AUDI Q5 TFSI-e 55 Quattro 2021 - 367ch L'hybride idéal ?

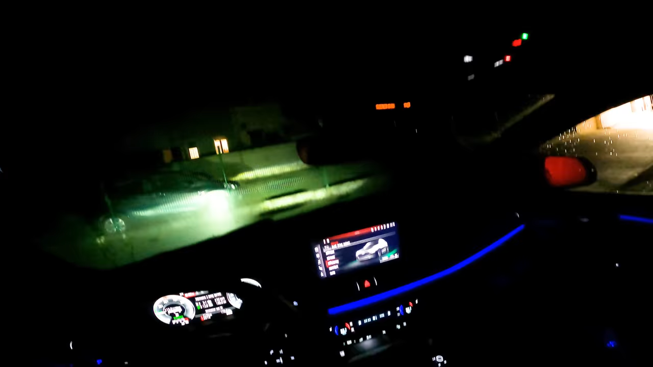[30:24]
À l'arrière, on peut voir également donc, que sur les portes arrière, on a de l'éclairage donc sur le linéaire et dans les portes.
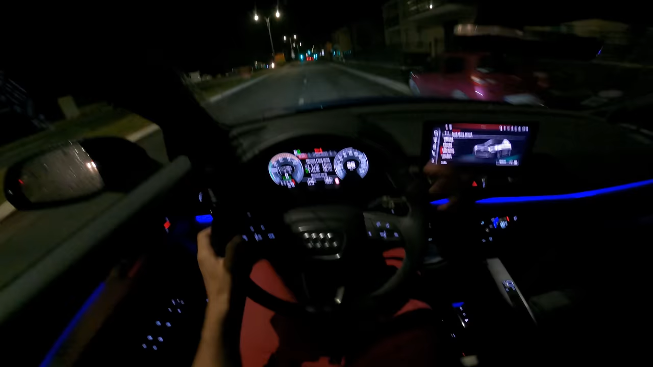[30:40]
Donc là ici, on a la petite vision de nuit. On va voir si on a l'éclairage en virage. Hop, je tourne.
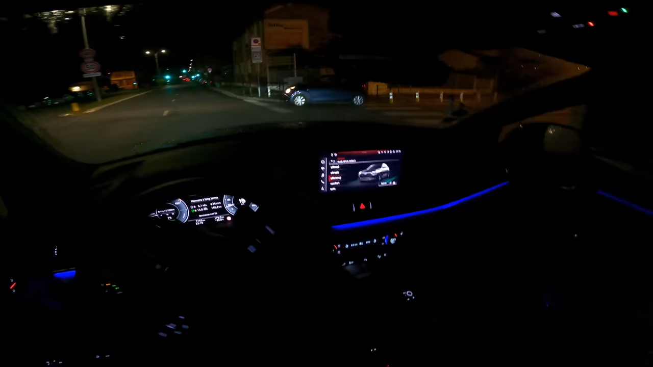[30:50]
Non, pas d'éclairage en virage, mais on a bien les feux adaptatifs, full LED. Alors, hop, les petites gouttes qui tombent. Donc voilà à quoi ça ressemble hein, lorsqu'on conduit.
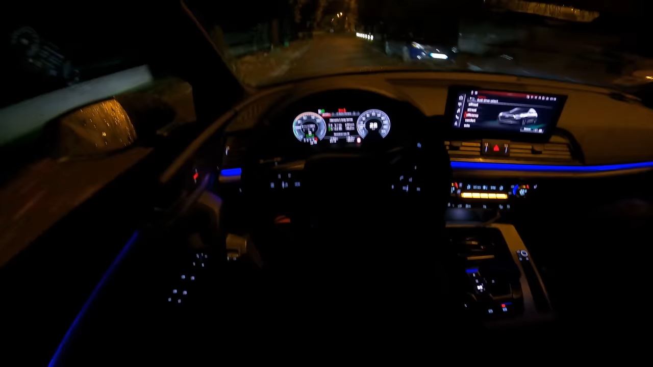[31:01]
On peut régler bien sûr la totalité de l'instrumentation plus ou moins fort. Donc pareil, lorsqu'on tourne avec la petite molette ici. Alors ce qui est bien, c'est que c'est pas instantané.